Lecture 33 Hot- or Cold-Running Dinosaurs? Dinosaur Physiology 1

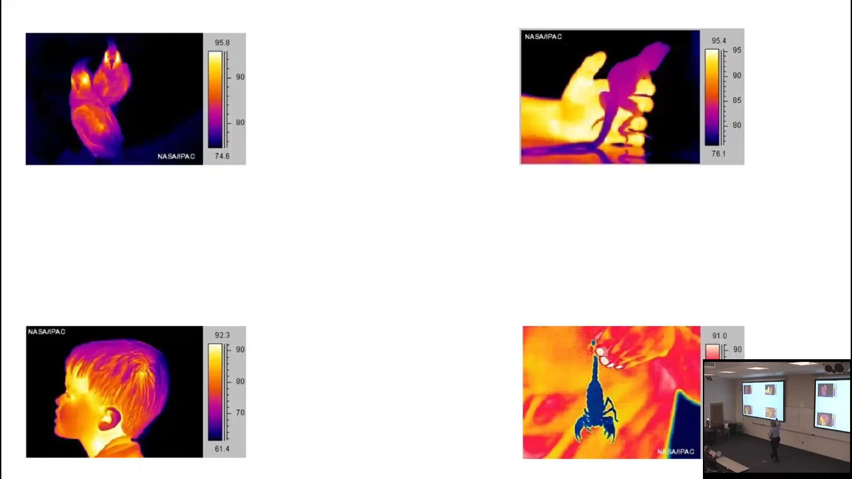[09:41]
Cold-blooded animals have body temperatures that match the ambient system, the ambient environment. And, since that's below our body temperature, they literally feel cool to the touch. You see how the lizard and the scorpion here are cooler, represent lower temperatures than the humans holding them. And, in fact, here we can look at that, that if we match the ambient conditions versus the actual body temperature, the warm-blooded animals, shown in red here, have relatively stable body temperatures, regardless of what the temperature is around them. There's a little bit of variation over the outside temperature, but not super amounts.